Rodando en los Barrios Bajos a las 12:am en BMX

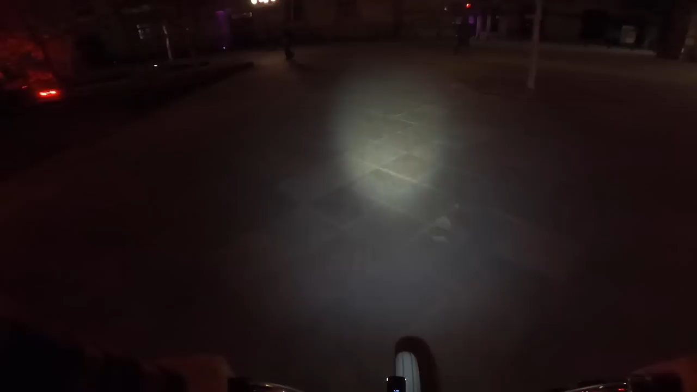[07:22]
Se me atravesó Una rata Una rata Corriendo Enverguiza Si me dio miedo Pensé que Le iba a atropellar